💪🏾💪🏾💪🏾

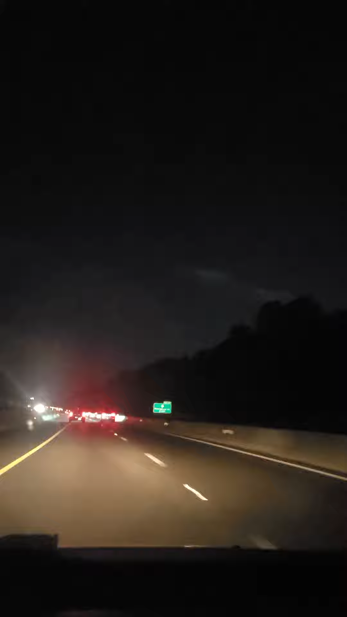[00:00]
We on the fucking interstate 485 Just giving y'all a little update of where I'm at